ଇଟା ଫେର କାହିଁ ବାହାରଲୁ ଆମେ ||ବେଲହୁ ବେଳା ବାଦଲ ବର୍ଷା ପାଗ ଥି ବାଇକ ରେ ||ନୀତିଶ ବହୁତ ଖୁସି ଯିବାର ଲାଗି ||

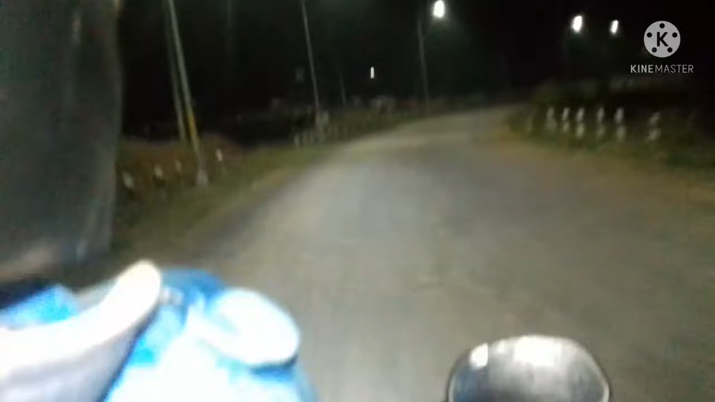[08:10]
ତ ଏଇଟା ଆମର ଗାଁର ରାସ୍ତା ହେ, ଦେଖୁନ୍ ଇନେ ଥର ଲାଇଟ୍ ବି ଦେଇଦେଇଛନ୍। ତ ଏଇଟା ଆମର ଗାଁକେ ପହଞ୍ଚିଗଲୁ, ପାଖାପାଖି ଆମର ଘର ଆସିଗଲା।
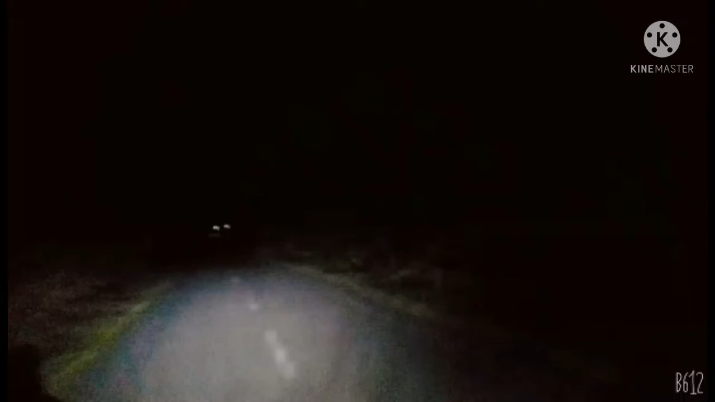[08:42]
ଇନେ ଆମର ସାମ୍ନାର ଲାଇଟ୍ଟା ଜଲବାନି, ଅନ୍ଧାର ଦେଖାଯାଉଛେ।